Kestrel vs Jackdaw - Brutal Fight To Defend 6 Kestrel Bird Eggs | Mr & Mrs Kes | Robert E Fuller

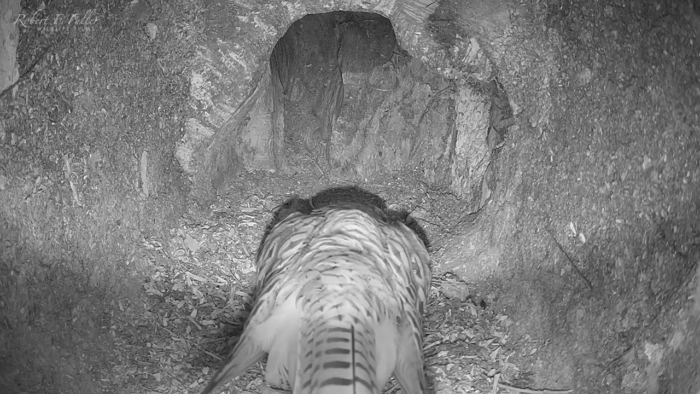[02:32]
She's exhausted from laying and quickly falls to sleep. But soon gets an unwanted visitor. A barn owl takes a peek but is quickly frightened off by the protective female.